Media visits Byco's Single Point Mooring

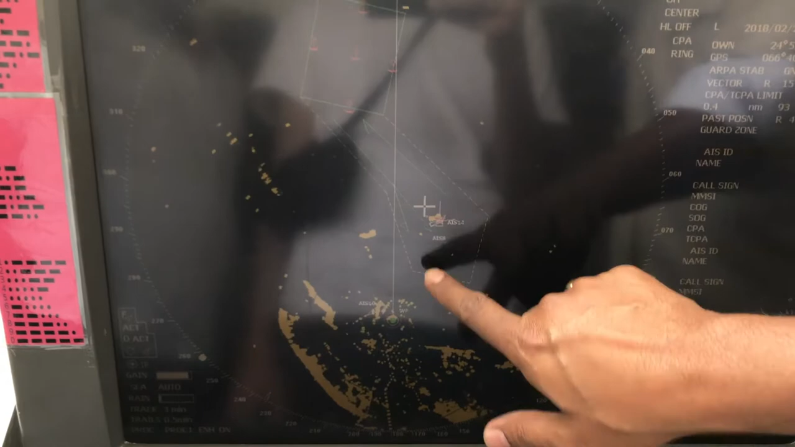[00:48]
इस जगह पे ये जो पॉइंट है, यहाँ हम है, तो यहाँ से मैं इसका रेंज, डिस्टेंस,
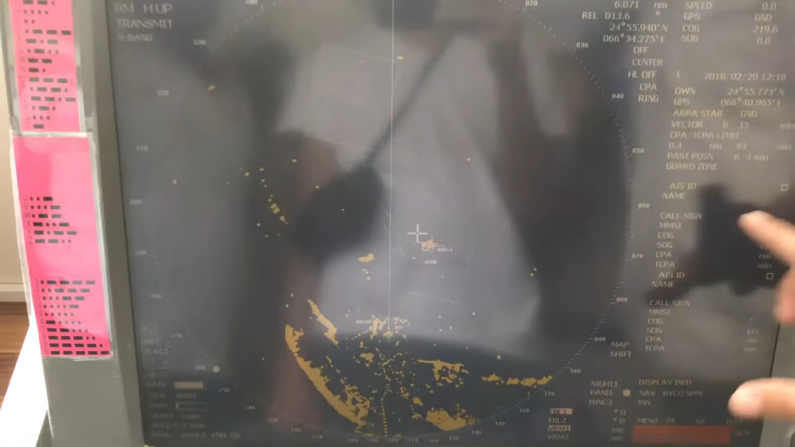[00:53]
इसकी पूरी डिटेल किसी भी जहाज की मैं यहाँ से देख सकता हूँ।